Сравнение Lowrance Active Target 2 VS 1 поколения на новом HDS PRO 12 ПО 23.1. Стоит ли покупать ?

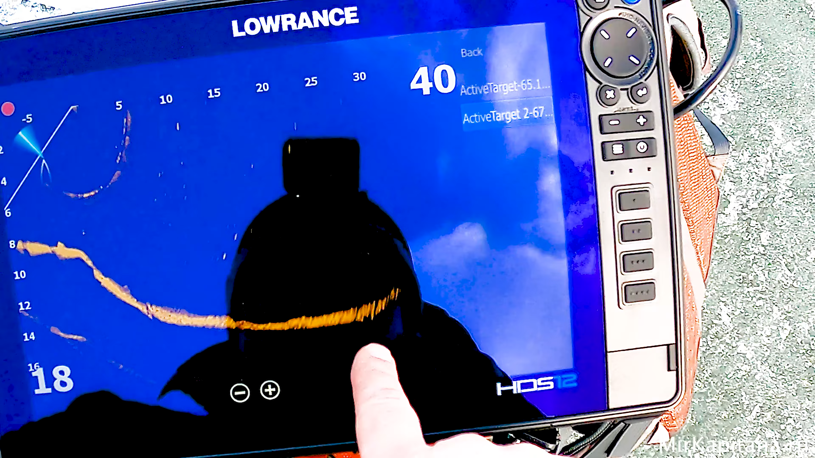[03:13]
И здесь уже физически Ну, прям стабильная 30 Да, ну где-то 35 Больше нет То есть по факту Ну,
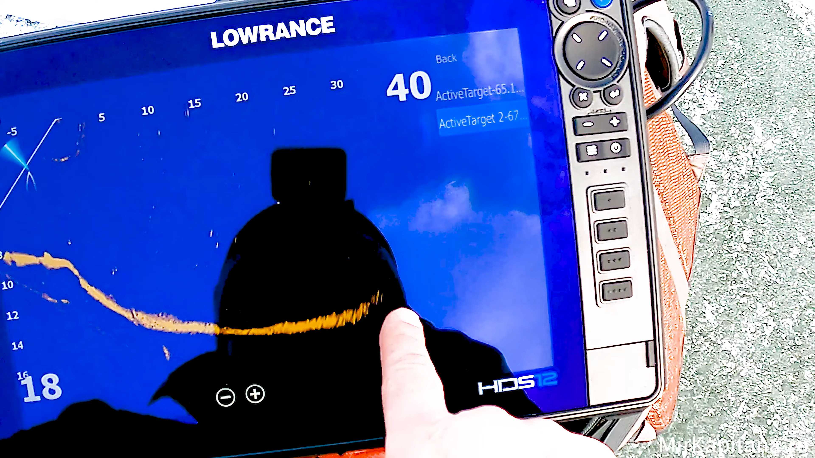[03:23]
увеличили они картинку Там до 30 метров Понятно,
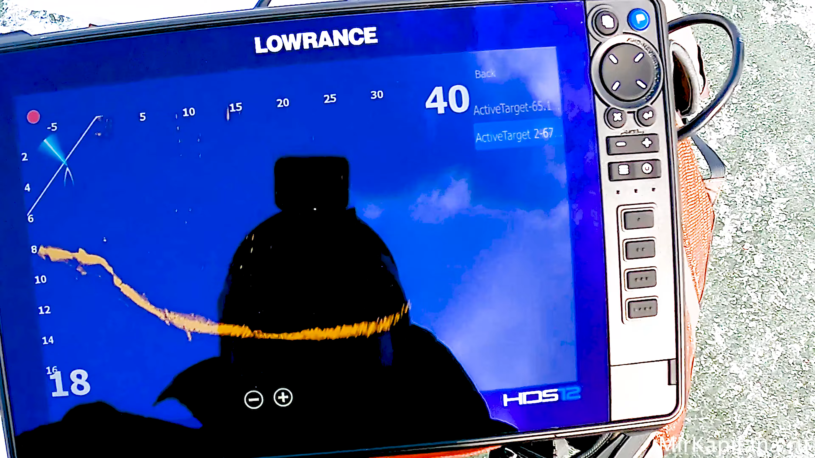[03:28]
что этого достаточно Но все же там тот же Гармен Сейчас бы 34-й Он бы мог до 40-ки спокойно стрелить Но,
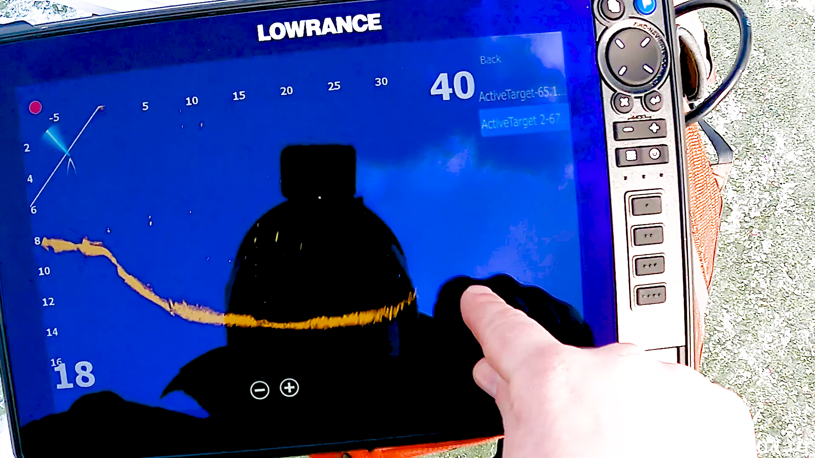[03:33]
относительно Гармен, да Обратите внимание, какая идет ровная склейка Здесь
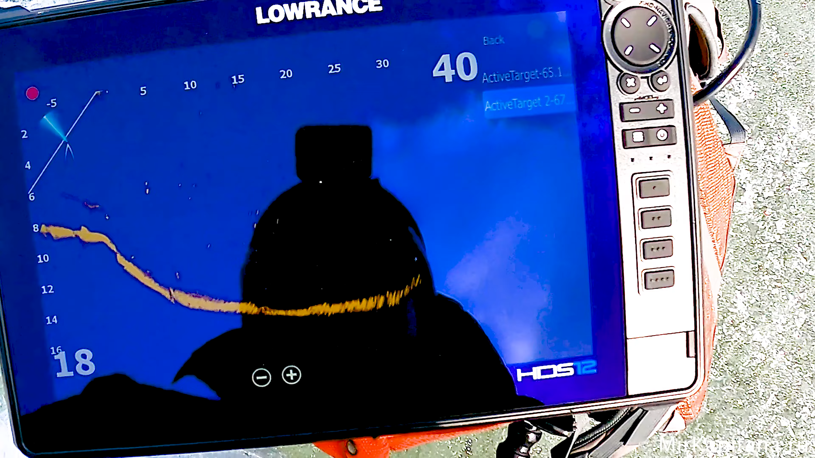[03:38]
Ну, кстати, вот поднимаются
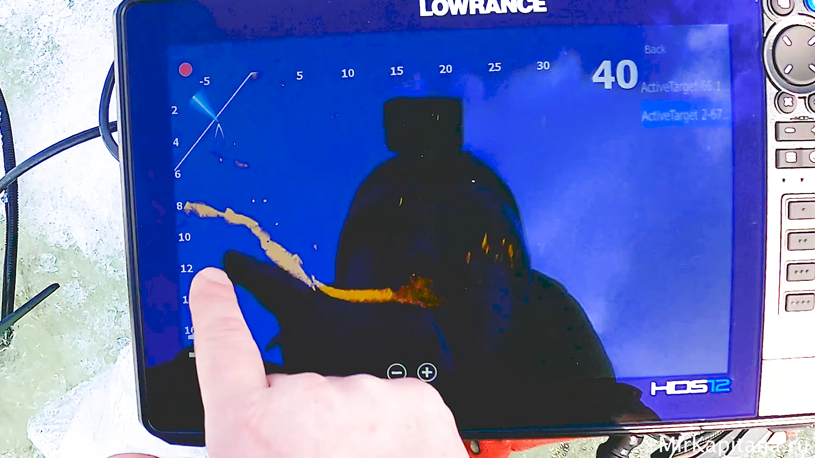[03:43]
Пузырьки какие-то Их отлично видно И вот про что я говорил Что у нас есть
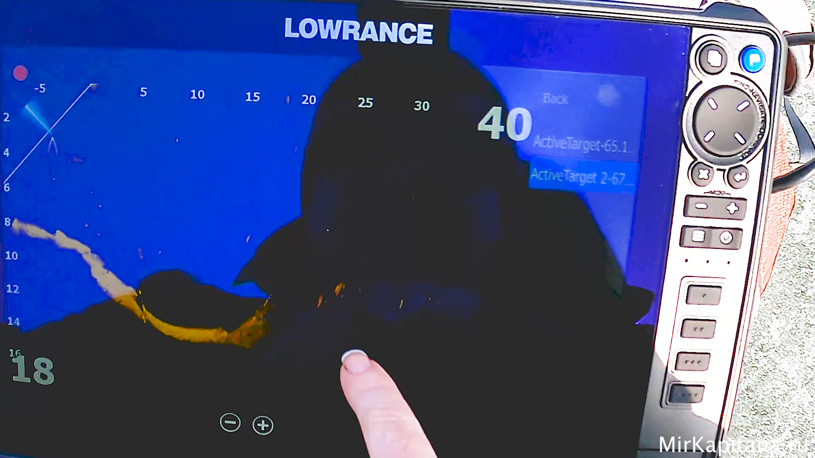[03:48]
Место, да Где ни первый,
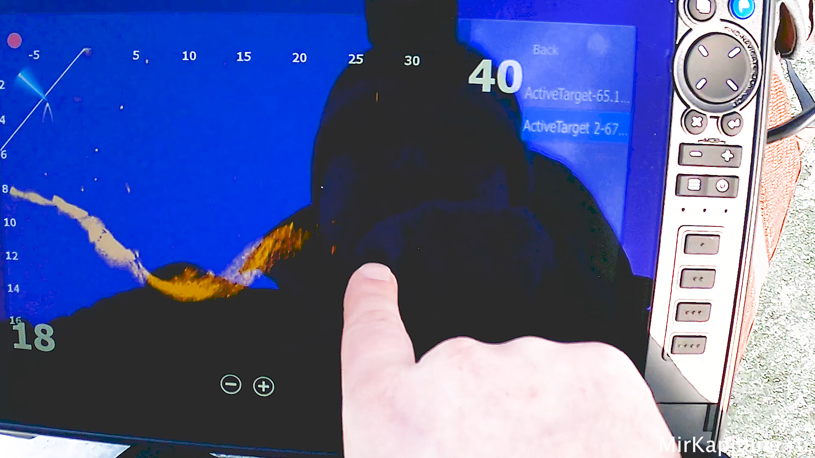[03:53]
ни второй Таргет Не может с ним справиться Там какая-то идет явная Бровка большая Но,
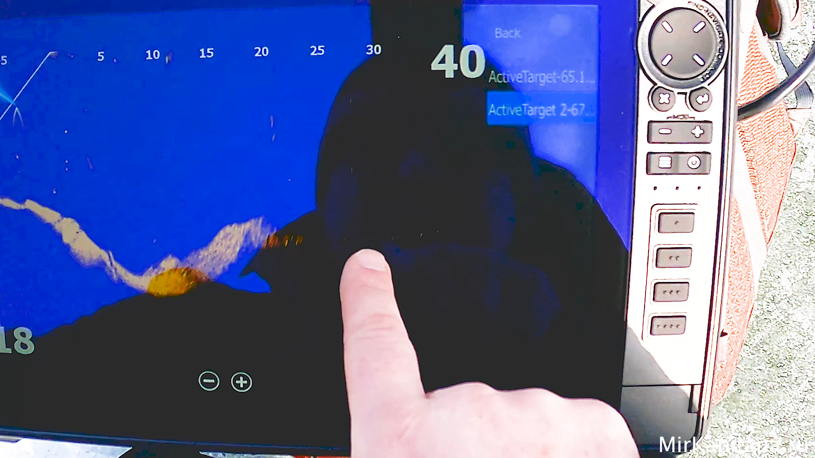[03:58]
зато на 30-ке Мы уже видим какие-то объекты вдали
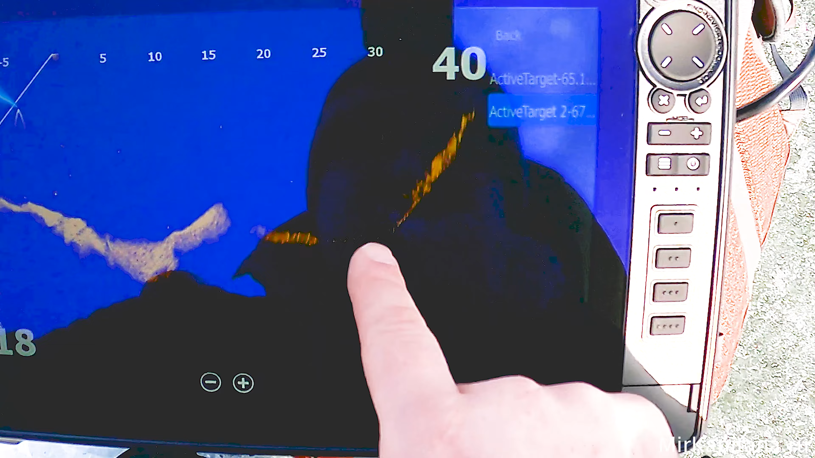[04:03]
То есть и вплоть до 40 метров Видите, какой отстрел идет При глубине 8 Ну, соответственно, рыбу все мы тоже Разом видим
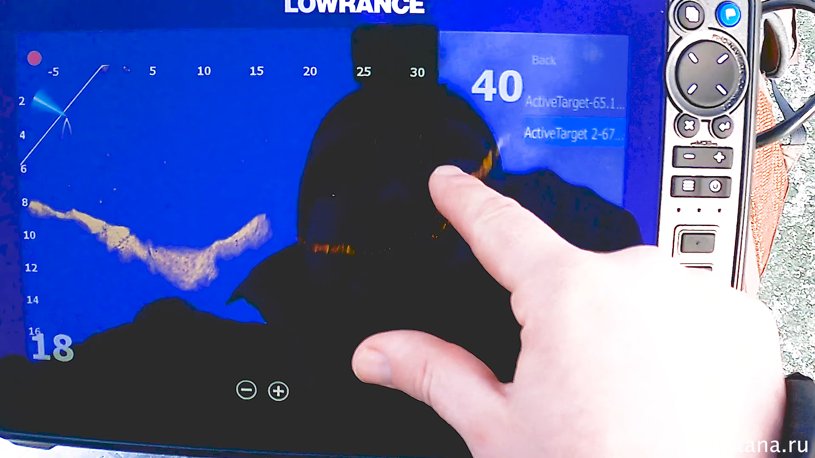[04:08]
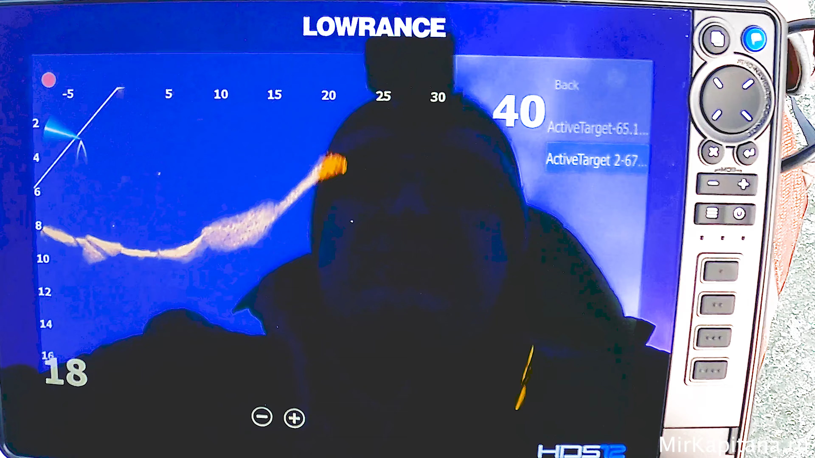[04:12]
Здесь, то есть на коротких расстояниях Конечно, картинка потрясающая То есть склейка здесь очень меня радует
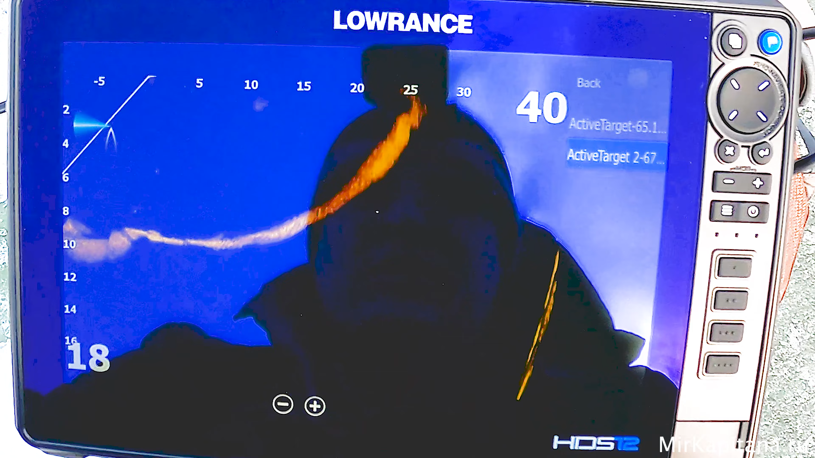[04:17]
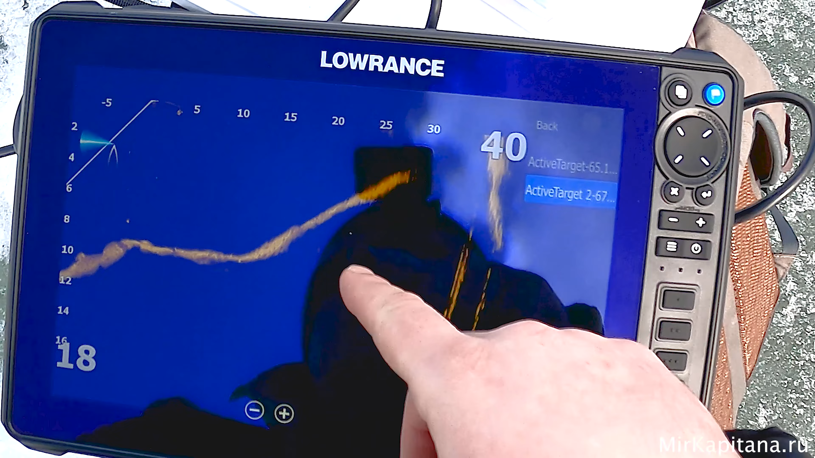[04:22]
Ну, вот сейчас В левой части Я нашел,
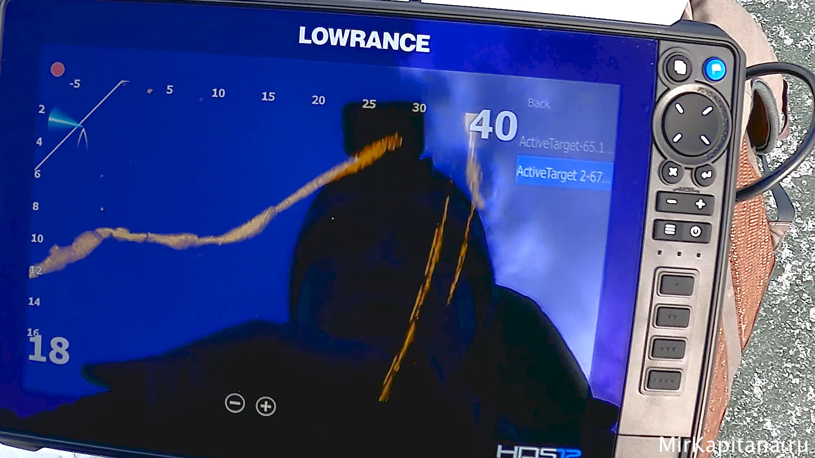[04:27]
наверное, это какие-то окуньки Вот только что были они у меня
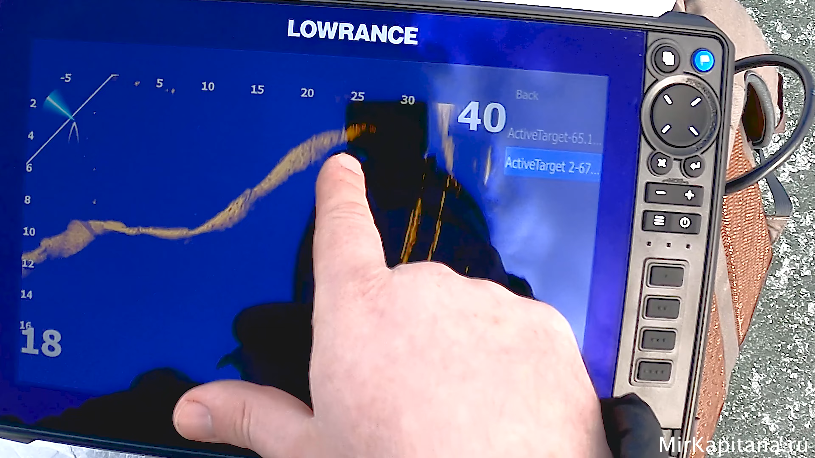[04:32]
Вот небольшие мерцания есть Давайте посмотрим Как первый датчик справится с этой задачей
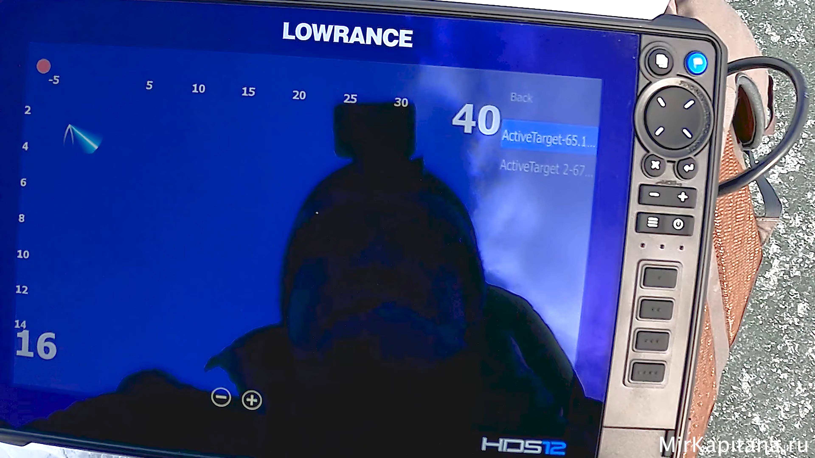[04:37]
Ну, в первом,
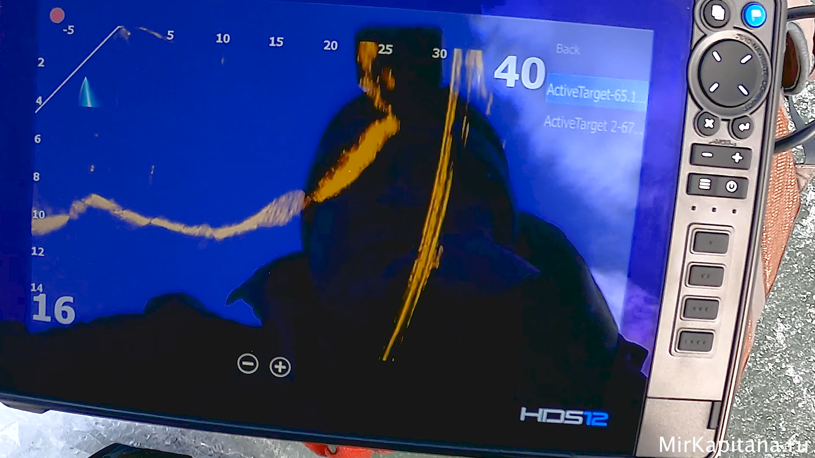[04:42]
слушайте Да ничего плохого я не вижу Вот точно так же Вот эти мерцания Вот они в этом же месте